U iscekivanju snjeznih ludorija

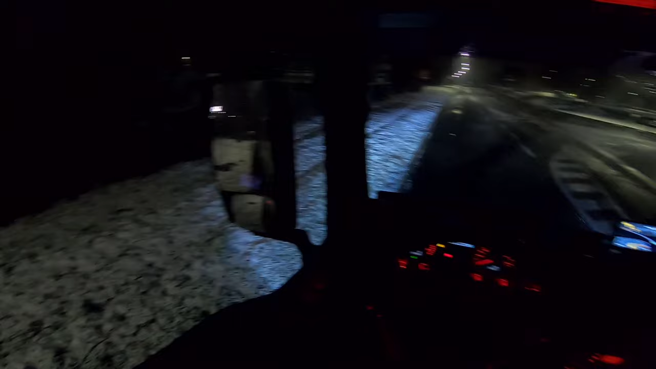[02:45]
Iako kažem vam mrake, neće se ništa vidjeti, ali šta je tu je. Ajmo mi lagano voziti.
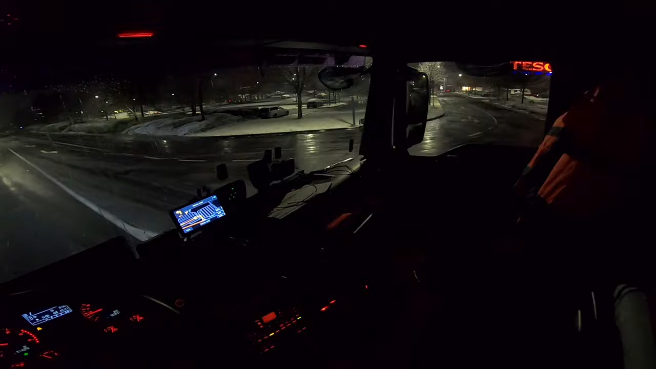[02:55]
Evo, Tesco, tu smo spavali.
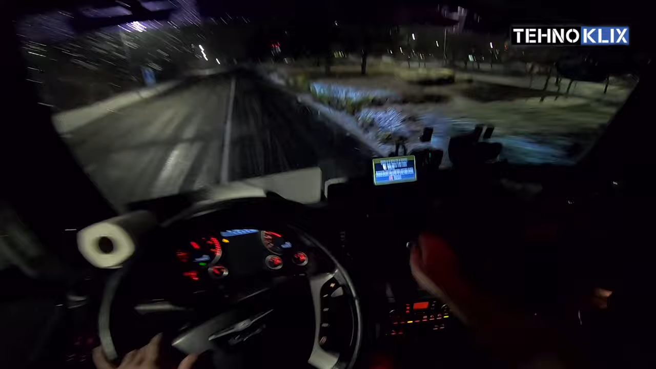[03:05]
Znam ba da je zabranjen, hajde. Ide Gašić, Gašić ide, malo ću vam snimat, evo izlaz samo odavde.
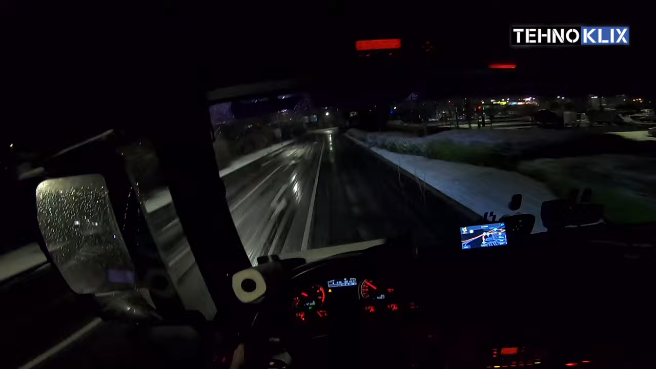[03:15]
Ništa strašno. A gore ako bude gdje snijega, onda se uključuje pravo snimanje ekipa.
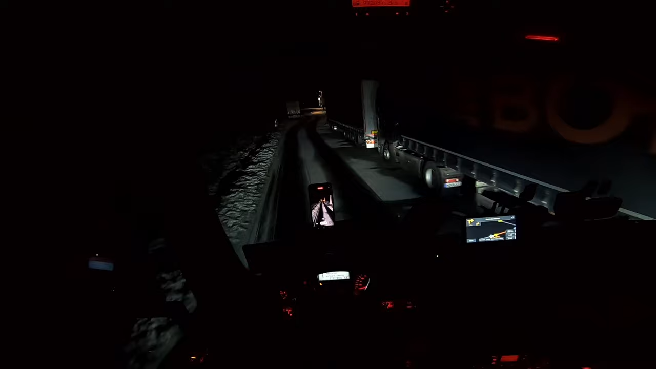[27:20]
Prošli smo, evo ga i šlajdra. Evo je sad čuvaj. Znači imamo do Plettenberga 4,5 sata punije vožnje, znači gas na maks ide. 4 sata i 50 minuta kao što ste mogli vidjeti na početku klipa.